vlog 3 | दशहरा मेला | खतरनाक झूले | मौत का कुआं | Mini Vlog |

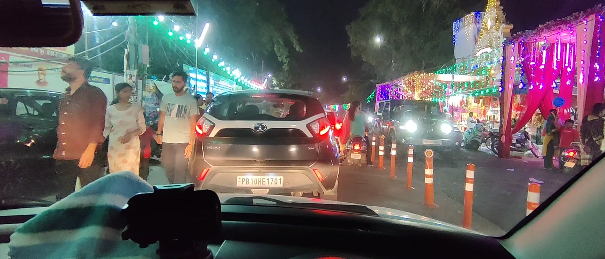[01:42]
तो गाइस, हम फंस चुके हैं जाम में, आधा घंटा हो गया यहीं पे खड़े हुए, लेकिन यहाँ से गाड़ी मिलने का नाम नहीं।